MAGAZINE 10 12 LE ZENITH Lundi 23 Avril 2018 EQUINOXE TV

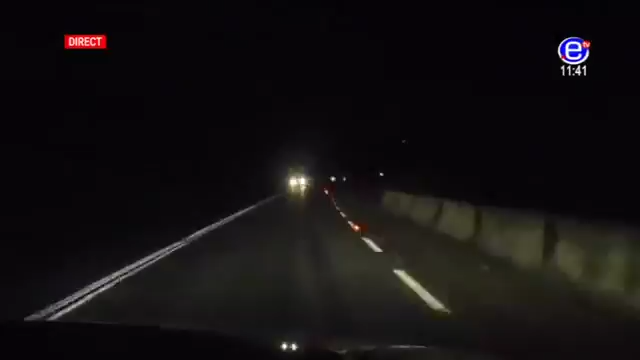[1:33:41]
des véhicules mal stationnés et balisés grâce, n'est-ce pas, à notre gyrophare de signalisation de détresse. Et vous voyez là des lueurs de lumière apercevables, n'est-ce pas, à des centaines de mètres, cela permettant, n'est-ce pas, à des véhicules qui viennent à l'avant comme à l'arrière de freiner ou encore de ralentir.